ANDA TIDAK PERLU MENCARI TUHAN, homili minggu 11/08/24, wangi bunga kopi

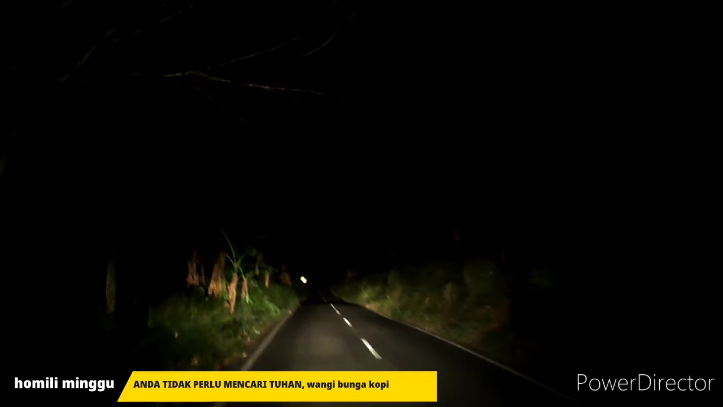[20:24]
lihat kanan kiri ini gelap karena memang di samping tidak ada lampu tapi juga pohon-pohon besar ya. Duren, duku, mana memang apokat, klengkeng. Jadi ya begini. Ini karet. Lebih singgup karet ini sebelah ini karet. Perkebunan karet nih.
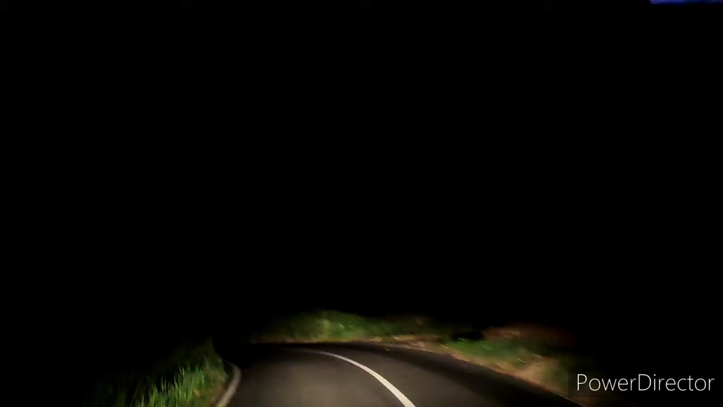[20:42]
Kita memasuki perkebunan. PTP apa Mbak sini? PTP 9. Oh. Oke. Okay. Jadi sangat gelap.